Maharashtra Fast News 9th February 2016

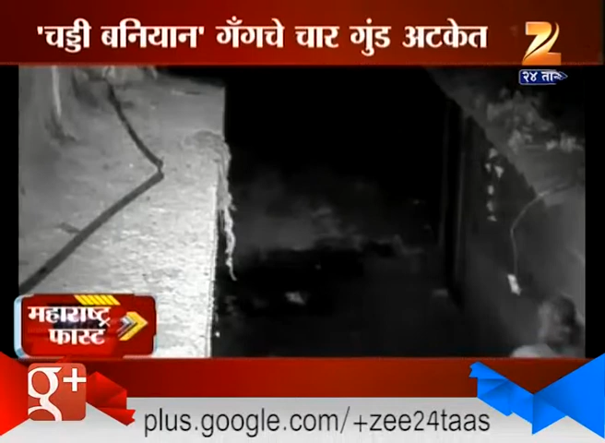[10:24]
बोरिवलीत पहाटे दरोड्याच्या प्रयत्नात असताना हे गुंड आणि मुंबई पोलिसांमध्ये चकमक झाली. त्यातच हे चौघे पोलिसांच्या हाती लागले.
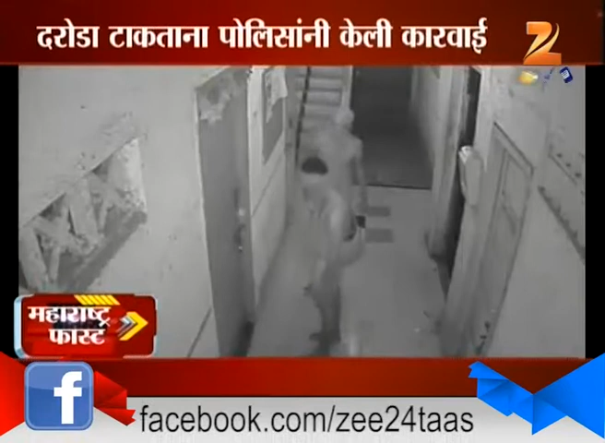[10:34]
पहाटे 3 सुरू झालेल्या या धरपकडीदरम्यान दरोडेखोरांनी पोलिसांवर देशी कट्ट्यानं गोळीबार केला. पोलिसांनी केलेल्या प्रतिगोळीबारात 1 दरोडेखोर जखमी झाला.